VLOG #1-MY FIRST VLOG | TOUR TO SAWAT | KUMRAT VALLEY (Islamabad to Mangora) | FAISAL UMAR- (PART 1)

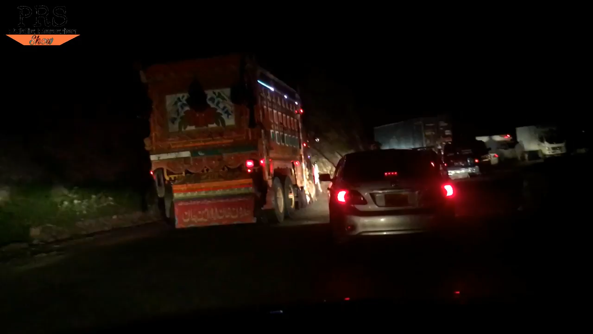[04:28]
मर्दान से निकले और रात हो गई, बाकी हमने 78 किलोमीटर रात में सफर किया और रात के सफर का अपना ही अलग मजा होता है।